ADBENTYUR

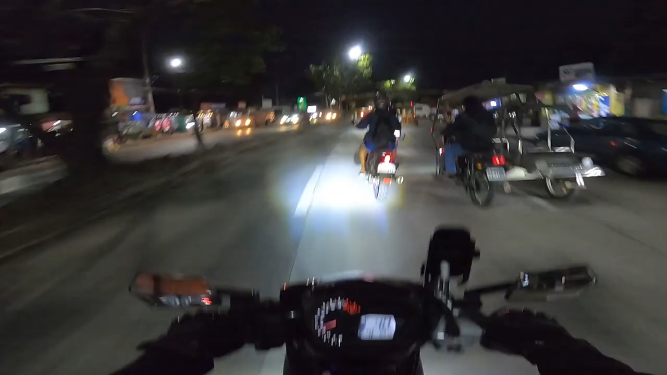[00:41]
Medyo bibilisan ko na dahil naiinip na ako sa biyahe.
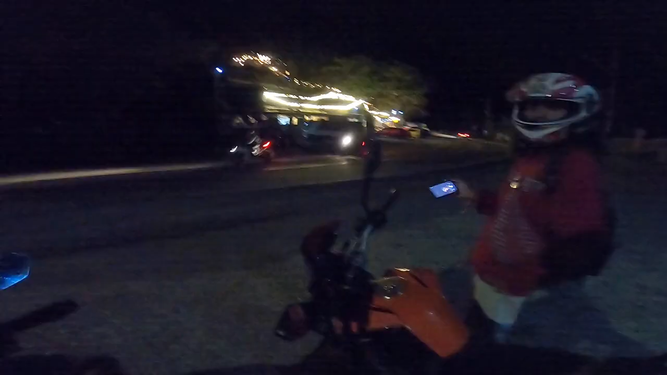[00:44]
So yun, nandito na kami sa Marilake at may nagpa-picture pa nga sakin.
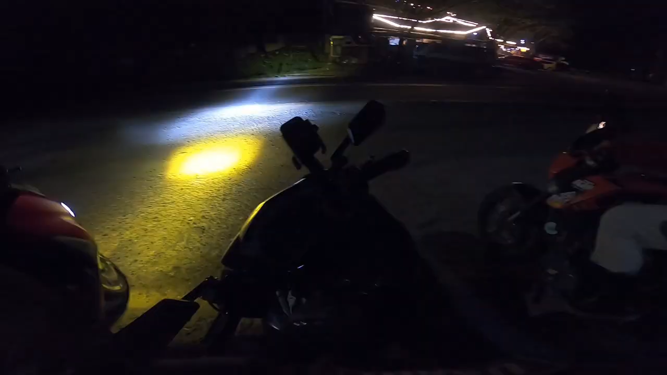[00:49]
Joke lang, kasama ko yan, feeling famous ka boy.
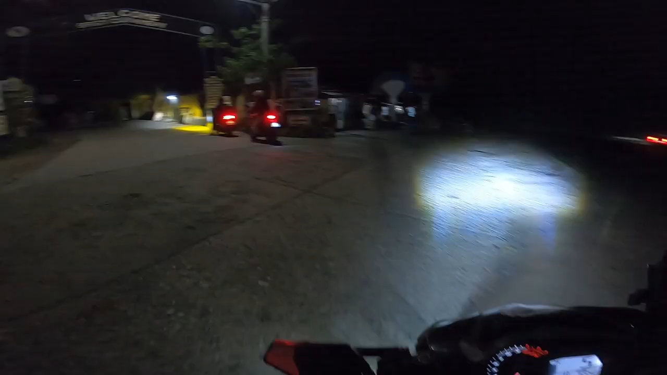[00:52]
Ay, hindi ko pala kabisado, Jay.
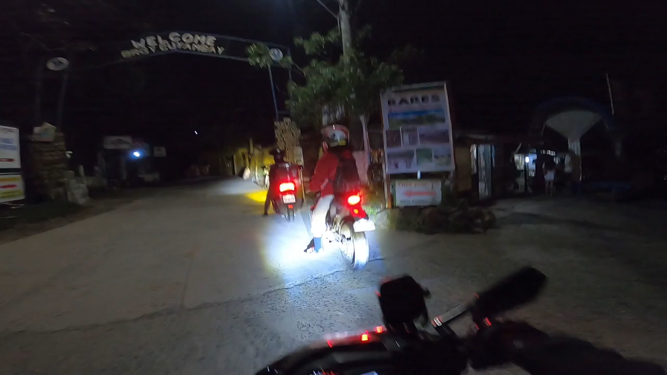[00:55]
Kabisado mo? Hindi rin. May karatula naman siguro.
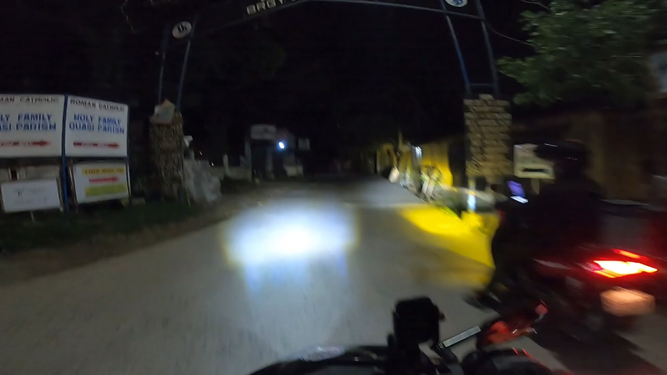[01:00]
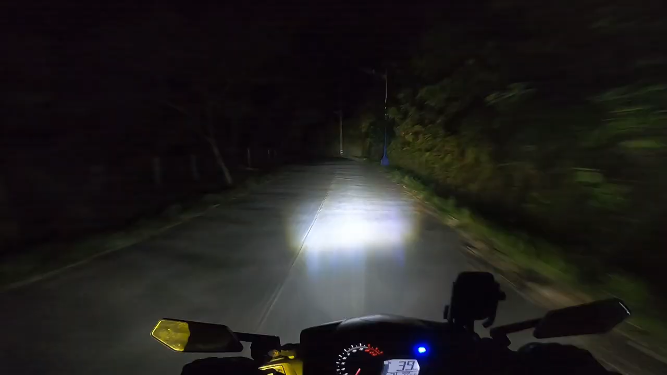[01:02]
At dahil hindi namin kabisado ang daan, umasa na lang kami sa aming kapalaran. Hahaha, tawa yarn.
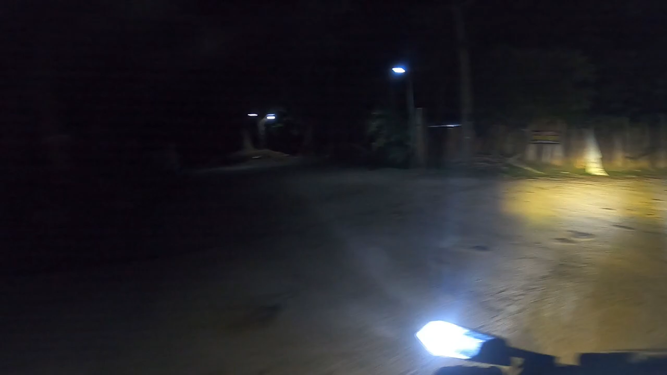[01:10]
Diretso pa? Medyo naliligaw pa nga kami dahil madilim na ang lugar.
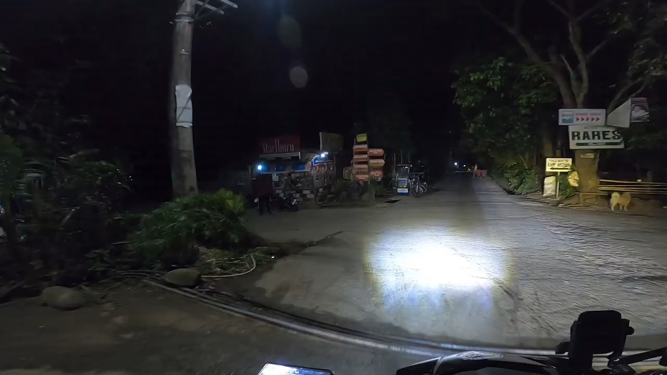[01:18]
Sa wakas, nakita na namin ang karatula patungo sa kaibuturan ng mundo.
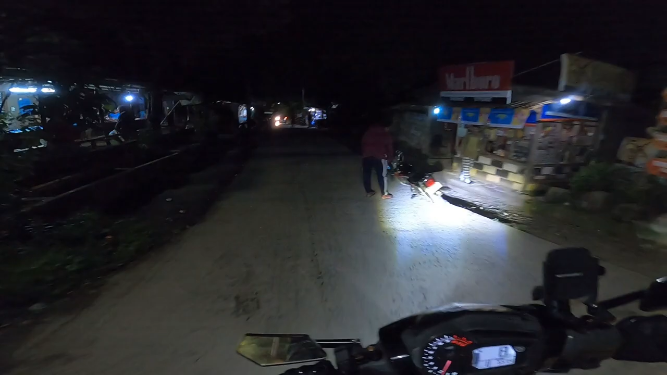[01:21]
Nakakatakot dito kapag mag-isa ka lang dadaan, pero mas nakakatakot yung wala ka paring jowa.
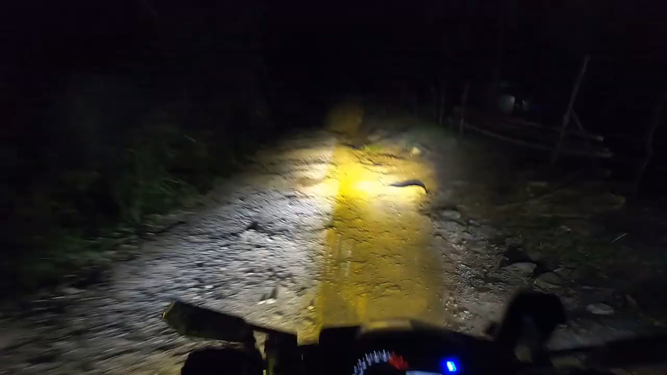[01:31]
Rough road. Pagkatapos namin malampasan ang rough road, may nadaanan pa kaming napakalalim na ilog.